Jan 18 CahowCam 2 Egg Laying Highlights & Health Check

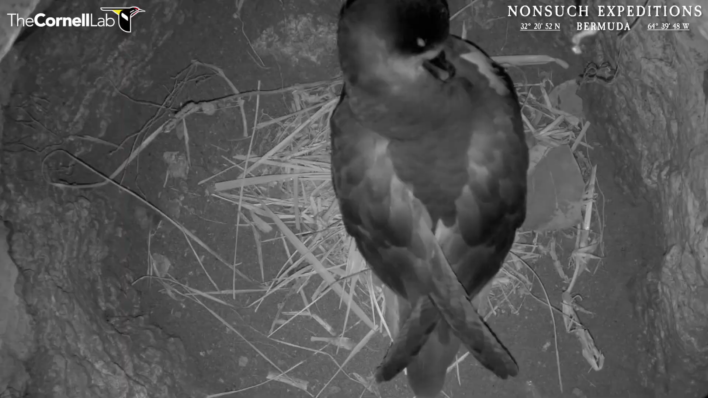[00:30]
He arrived early and the female bird just arrived last night, the night of the 19th to 20th of January. And as usual with these things, she laid her egg promptly probably within an hour or so. So I'm just going to take a quick look at each bird, take a look at their body condition and their weight,
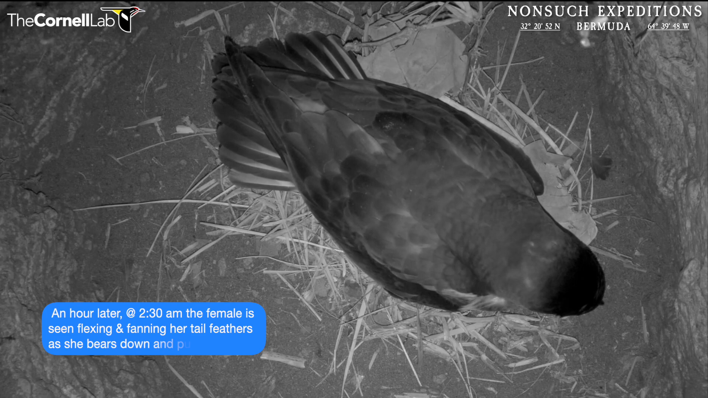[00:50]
and then take a very quick look at the egg and try and get an initial lay weight because this is when they're at their heaviest and they will lose a little bit of weight as they develop. That's something that we want to tie down on. I'm not going to candle the egg at this point because there doesn't seem to be any appearance of the embryo and such until it's at least four days or so old. So it wouldn't make any sense to candle it at this point.
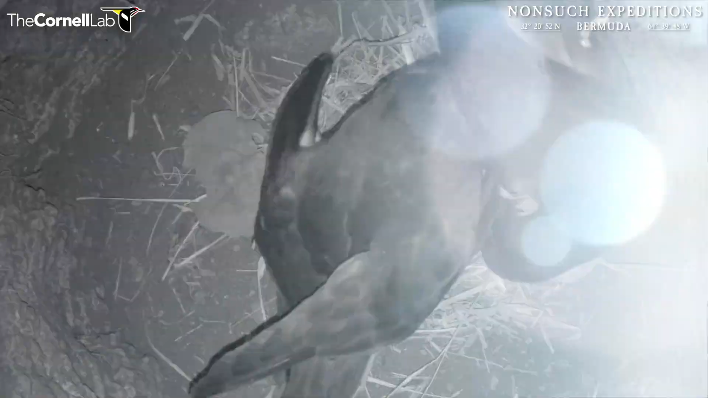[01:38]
and then quickly take the egg out as well while restraining them in order to just get a look at how everybody's doing.
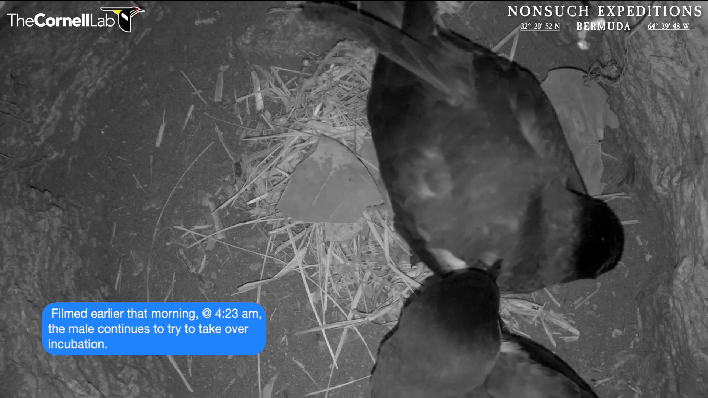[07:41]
So that's like an 80 or so percent, uh, breeding success rate over 80%. So they're, they're going as good as possible. Most, most birds produce a chick every other year, you know, about a 50%, uh, breeding success.
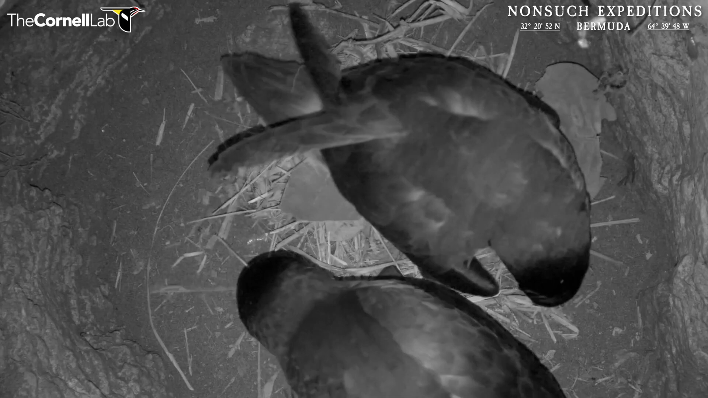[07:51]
So these guys are way ahead of the mark. Um, so yeah, everything looks as good as we could possibly hope. Both birds seem to be in great condition. Uh, the egg is, you know, like a saying, it's, it's about average size and it's a good weight. And, uh, hopefully in the next week or so, um, you know, we'll be able to candle it properly and then we can see if it's fertile or not. So everything, you know, I can't, can't say anything more than that. Everything's looking good.
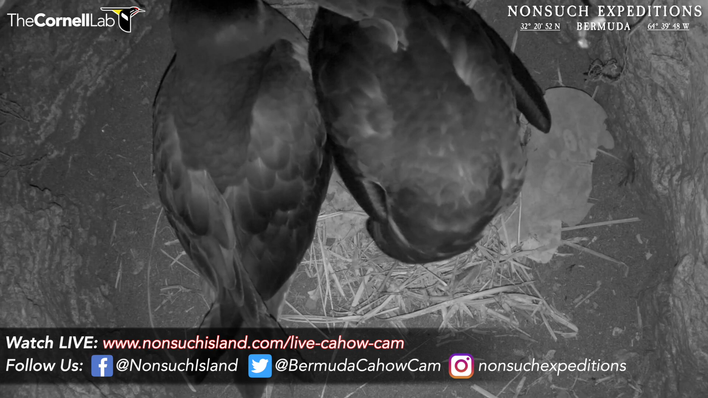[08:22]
Uh, we know the egg in the cow cam one nest is fertile to this point. Um, and we'll keep monitoring it every couple of weeks, uh, through the rest of the incubation period.